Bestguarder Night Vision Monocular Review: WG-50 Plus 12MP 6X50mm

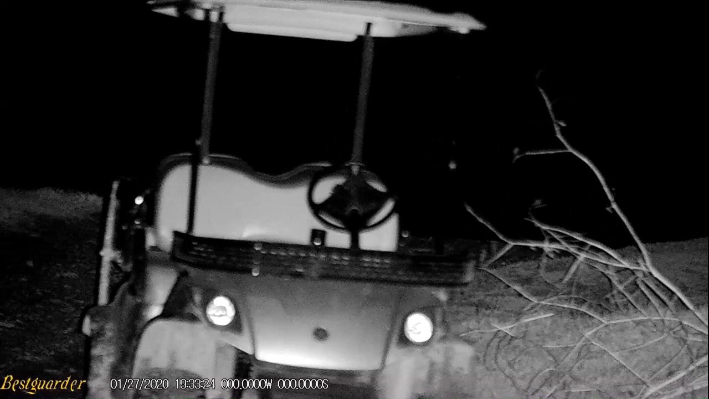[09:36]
seemed every time I was shooting this video it was extremely windy so I'm going to drop down that audio so that
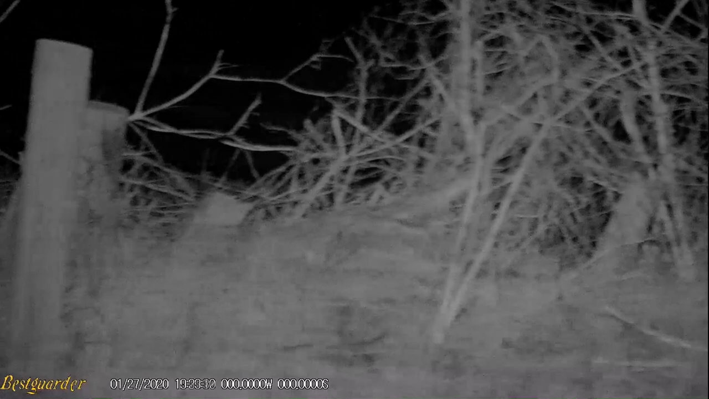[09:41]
you can concentrate on the videos themselves here I was actually scanning through some open fields with the night vision and I ended up finding this rabbit and you
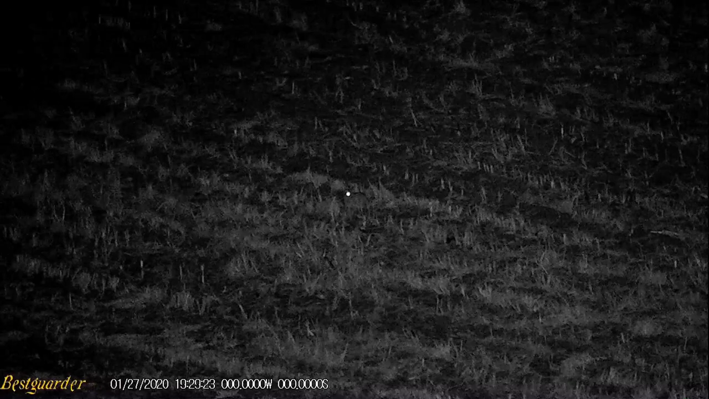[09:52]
can see here it's about right in the middle of the screen there it's eyes definitely glow really good here I picked up a whole herd of deer there was quite a number of them they were out there a long ways but you can just so make out their
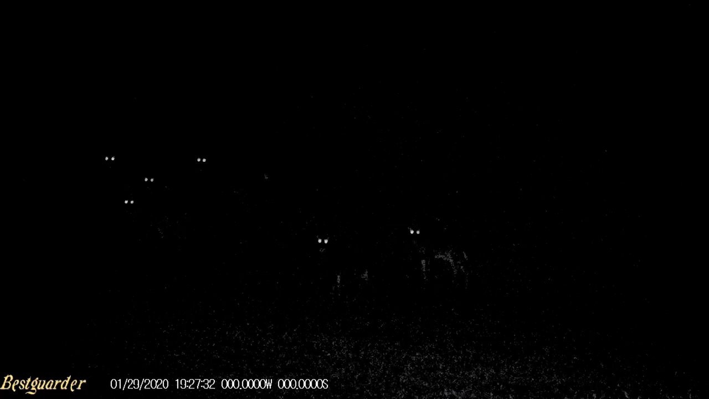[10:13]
bodies but their eyes really stick out this was several hundred yards away
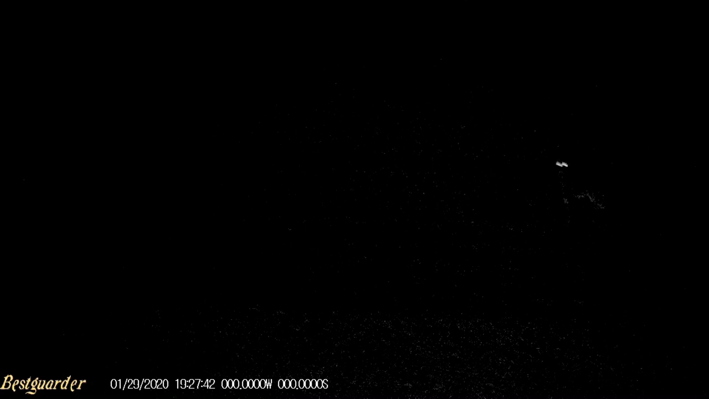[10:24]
here's an example of a vehicle and buildings that
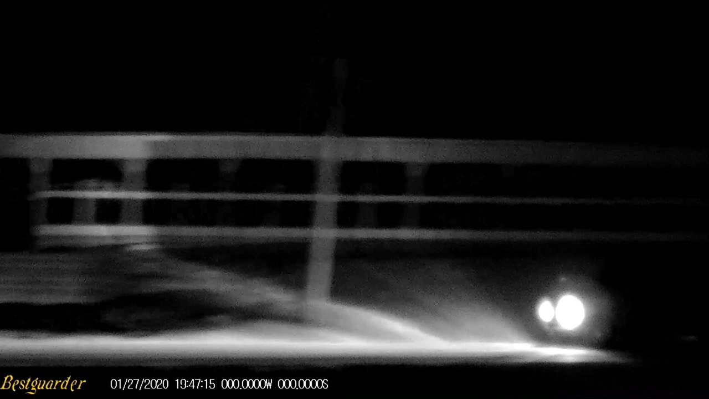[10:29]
really picks up anything reflective or man-made seems to really pick out this vehicle
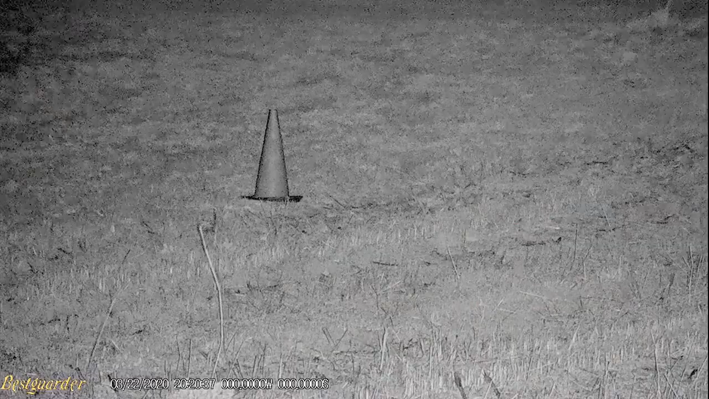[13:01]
so here is the test I was able to round up my son to
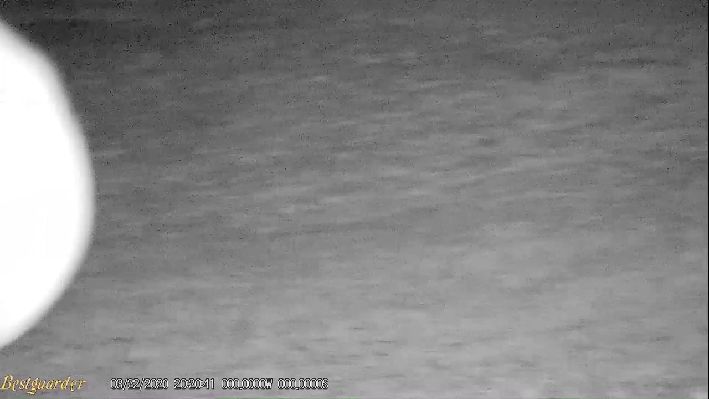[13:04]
run through the pitch-black darkness and try and find these cones now keep in mind he cannot
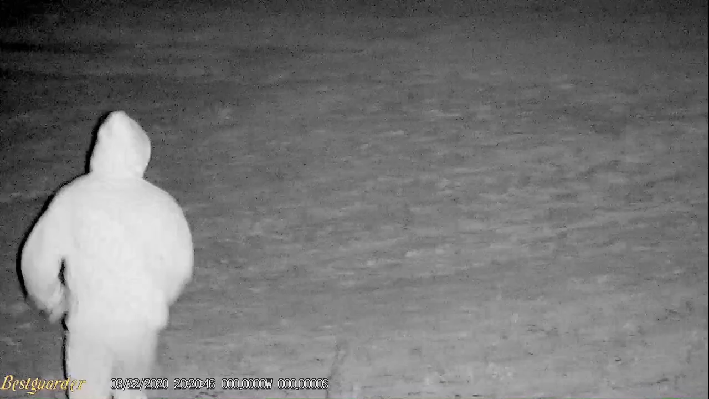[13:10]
see whatsoever but the IR on this binocular is really picking them up it's getting close to that first hundred yard cone and right there I think he spots it
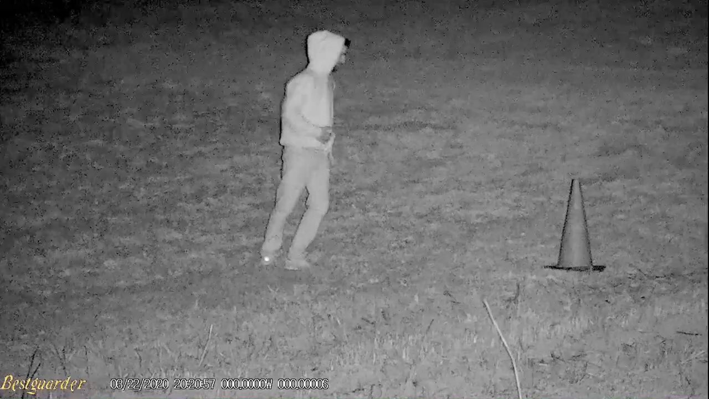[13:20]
so that's him at a hundred yards he's gonna continue to run out there and try and find that cone at 350 yards and remember it is pitch black he has no light he cannot see another thing I want to mention is his sweatshirt there it's actually dark gray so I don't know if it's the UV brighteners in the wash or what it
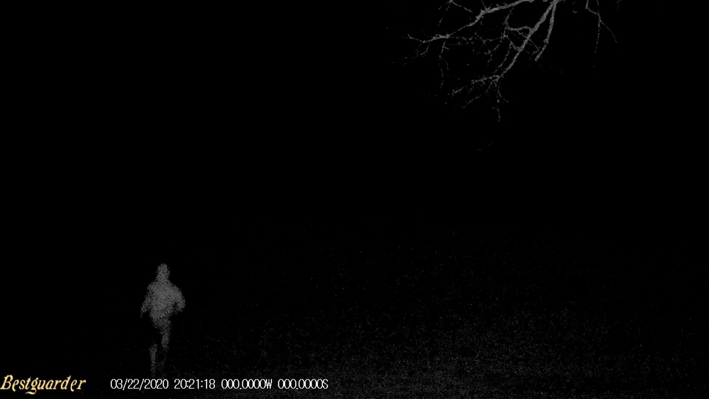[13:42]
is it makes it look like it would almost be white or really light colored it is an extremely dark colored sweatshirt here it looks like we can almost lose them but you can still see his sweatshirt running there just can't quite see the cone and he's actually trying to find it so there he came to a stop I think is right about there and he has found it I actually had sent a reflective
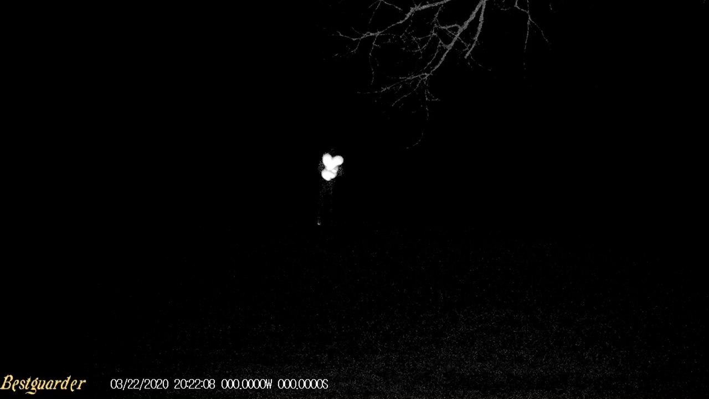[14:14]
vest with him that he had shoved up underneath his sweatshirt he had put that on just to show how well you can see if it was something reflective and now he's making his return trip back to me and try and find me it is kind of funny watching somebody run in the dark when you can
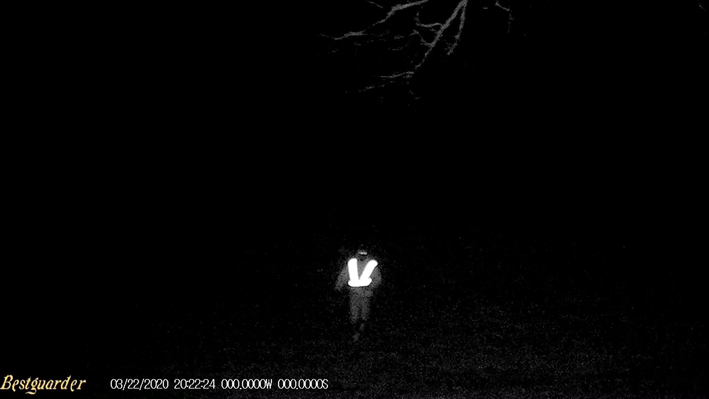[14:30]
see them but they can't see anything in front of them it's like running blindly and he actually never does find his closest cone to us on his return trip back he runs past it but cannot see it it's pitch black and it's actually a pretty cloudy night